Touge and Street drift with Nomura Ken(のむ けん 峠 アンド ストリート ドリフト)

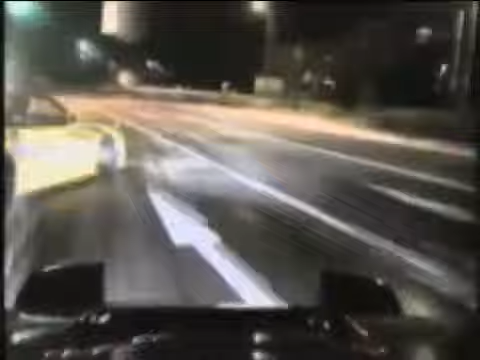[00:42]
全日本ストリート暴走フェスティバル峠不当グランプリ、いよいよ開幕だ。九州某峠、広いコースとその速度が肝。
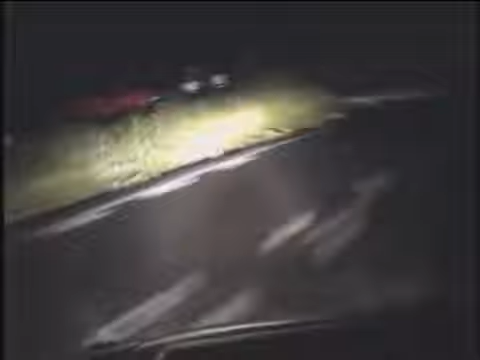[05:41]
そして左のギャラリーコーナー、なるほど、約7000回転ぐらいですね、下りは2のまま3に入れる必要なく惰性でもう2で配っております。そして90度、そしてここからキャッツアイが始まって終了。
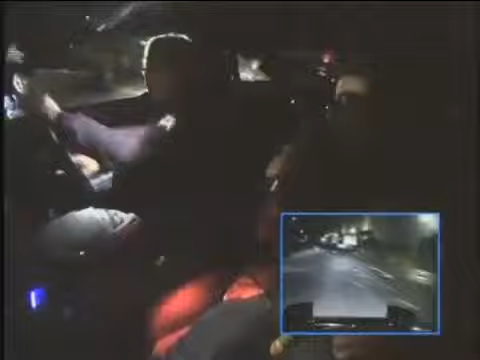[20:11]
ドライバーは口を開けながら2速で立ち上がって前の車にはベタベタバイ120キロまでブレーキしてサイド、そして2速で車庫断崖石を通過しながら2速全開バイ、